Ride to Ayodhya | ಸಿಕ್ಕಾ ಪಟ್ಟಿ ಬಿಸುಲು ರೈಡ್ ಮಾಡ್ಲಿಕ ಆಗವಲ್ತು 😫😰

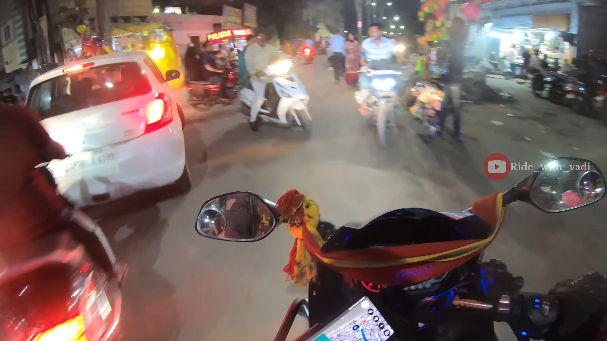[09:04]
ಓಹ್ ಫುಲ್ ಕ್ರೌಡ ಸಿಕ್ಕಾಬಿಟ್ಟು ಹೊರಡೈತಾರ ಮಂದಿ ಅದ್ರಾಗ ಇವತ್ತು ಹೋಳಿ ಅಂತೇಳಿ ಎಲ್ಲಿ ಬೇಕಾದ ಅಲ್ಲಿ ನಿಂತಾವೆ ದೊಡ್ಡ ದೊಡ್ಡ ಸ್ಪೀಕರ್ಸ್ ಬಿಡ್ರ ಅದ್ರಾಗ
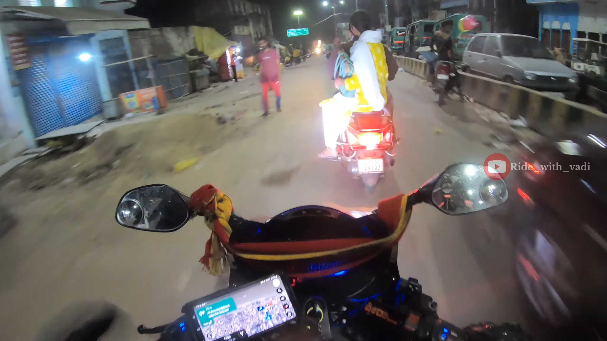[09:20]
ಸೌಂಡ್ಗಿಂತ ಬರ ವರ್ರ ಅಂತ ಒದರ್ಲಿಕ್ಕಾವೆ ಈಗ ಸ್ವಲ್ಪ ಶಾಂತ ಅದು ಕಿವಿ ಸೊ ಶ್ರೀಮಠ ಇಲ್ಲೇ ಎಲ್ಲೋ ಅದ ನೋಡಬೇಕು ಬರ್ರಿ ಒಳಗೆ ಹೋಗಿ ನೋಡೋಣ ಇಲ್ಲೋದ